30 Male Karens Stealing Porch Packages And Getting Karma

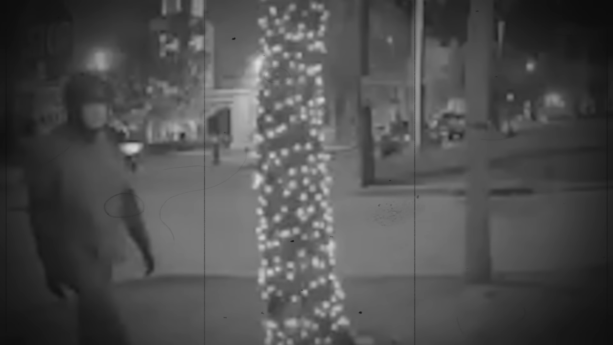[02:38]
He should have listened to his guilty conscience. The man gets down to pick up the parcel and sneaks it away.
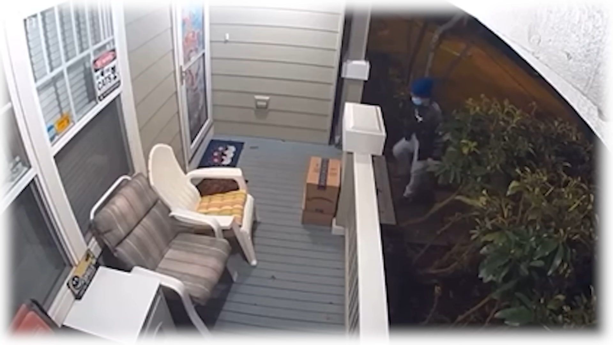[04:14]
A man sneaked up on the porch to steal a couple of boxes, but what he didn't know was that karma had entered along with him.
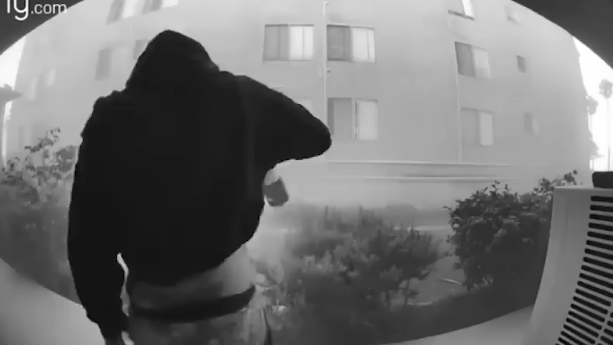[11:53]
He breaks things around, cracks a few parts open and throws the extinguisher in an angry fit as he walks off like he has done something pretty amazing.
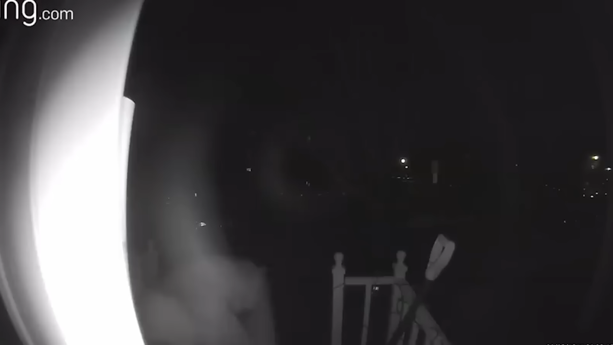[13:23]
He spent a few good minutes on the boxes until they were finally out. But to his dismay he wasn't going to like what was inside it. Judging from his reaction it was probably a fake parcel filled with dog feces or something. All this effort and smart thinking. Where did it lead you dude? Number 23. The knockoff.
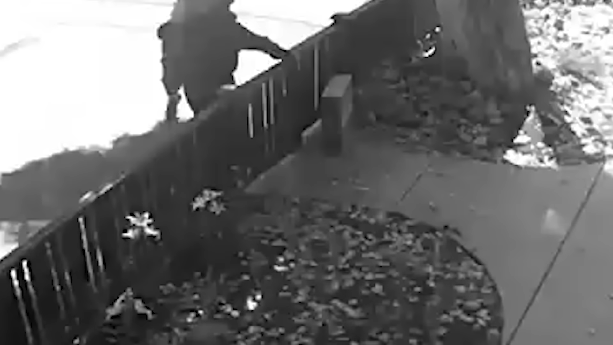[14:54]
He saw one way out and hopped over the small fence to race back to his car.